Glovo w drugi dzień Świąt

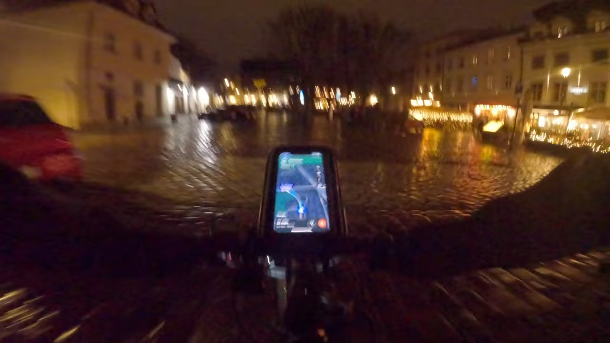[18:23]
Trzeba będzie jakoś ten rynek lentami objechać, chyba, bo tam takie tłumy ludzi z trasy w cholerę czasu. Uwielbiam tą kosteczkę.
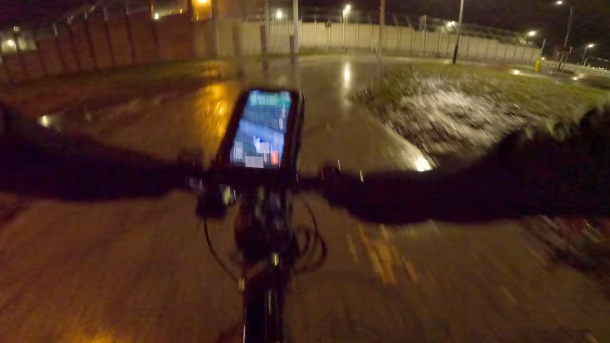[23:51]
Szkoda, że pada, przy tym spodnie to ciągną jak gąbka.